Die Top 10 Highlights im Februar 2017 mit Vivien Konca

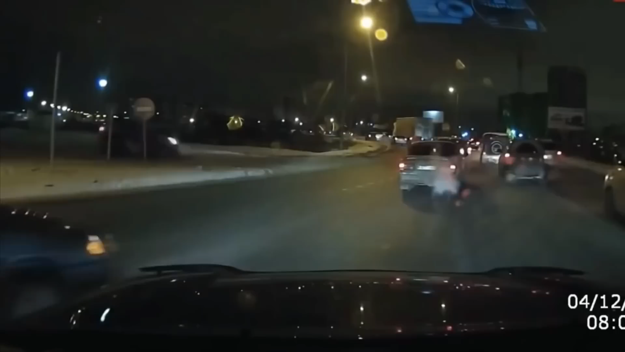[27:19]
Das sind natürlich Ausmaße, liebe Zuschauer, mal eben schnellen Schaden von ein paar hundert Euro, wenn sich nur vorne der Stoßfänger verformt hat.
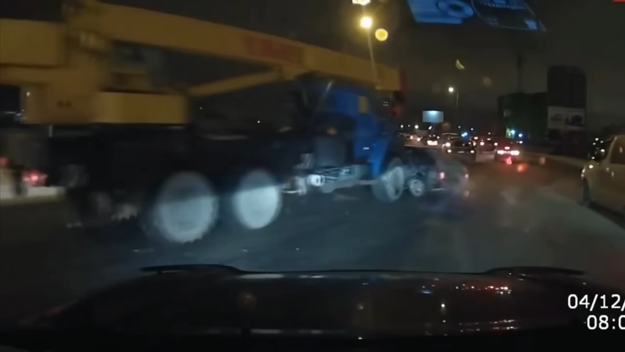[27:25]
Wenn Sie Pech haben, ist das ganze Auto verformt, so wie hier beispielsweise. Da kann man wirklich nur hoffen, dass es beim Blech und beim Gummi bleibt.